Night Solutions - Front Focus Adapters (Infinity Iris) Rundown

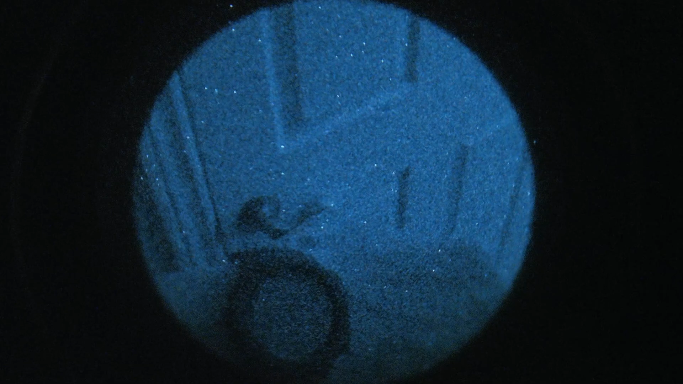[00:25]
why you'd want a front focus adapter the big advantage that a front focus adapter offers to your night vision